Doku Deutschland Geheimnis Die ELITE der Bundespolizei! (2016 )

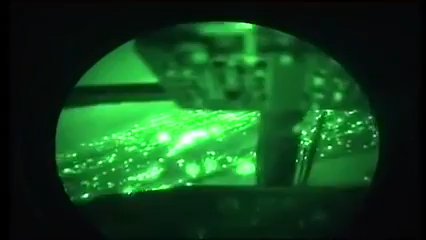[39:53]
Ohne diese Brillen sind derartige Nachtflüge unmöglich.
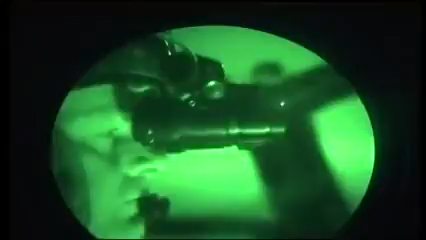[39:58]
Beispiel. Mit dem bloßen Auge erkennen die Piloten nur die Beleuchtung des Zuges unter ihnen, sonst nichts. Mit der Nachtsichtbrille sieht der Zug so aus.
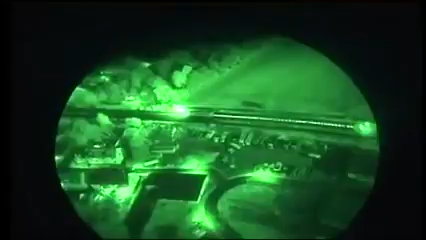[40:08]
Noch mehr aber sieht der Wärmebild-Operator Markus Heckmann mit seiner Außenkamera.